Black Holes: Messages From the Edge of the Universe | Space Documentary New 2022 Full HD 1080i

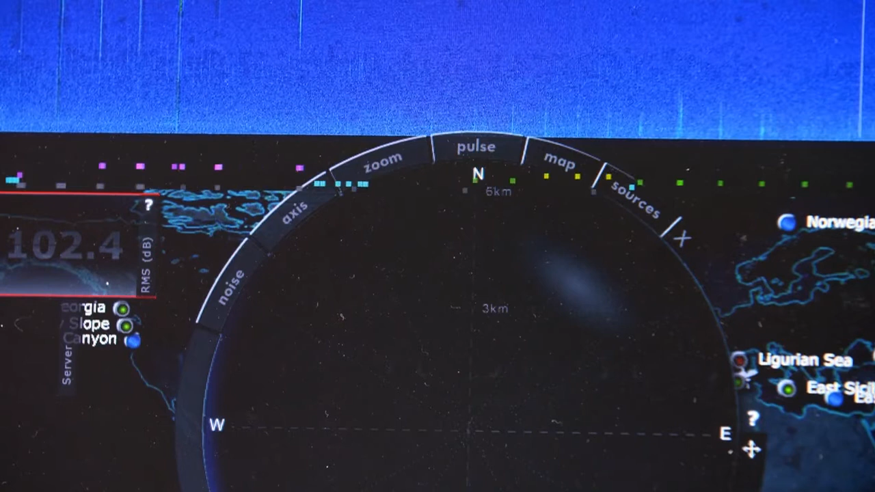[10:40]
Apart from neutrinos, the scientists can already detect specific species of whales and dolphins in the Mediterranean.
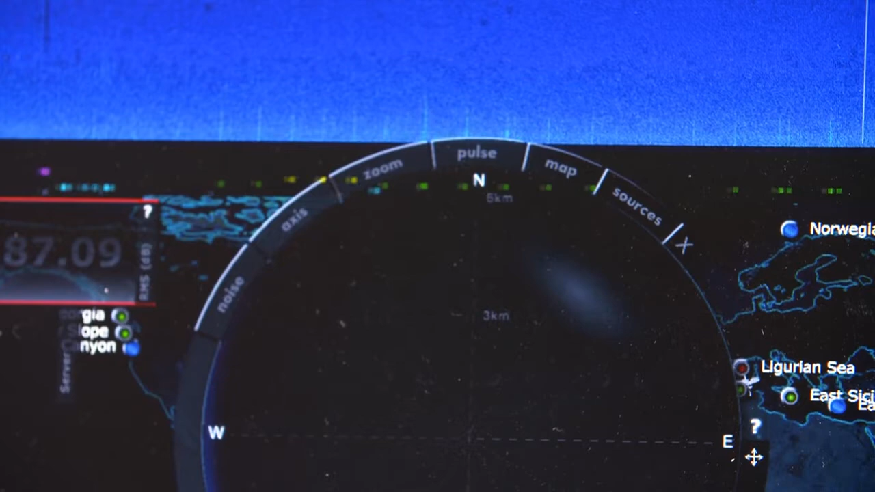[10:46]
Here's the expired time, and in the verticals I can read the sound frequencies.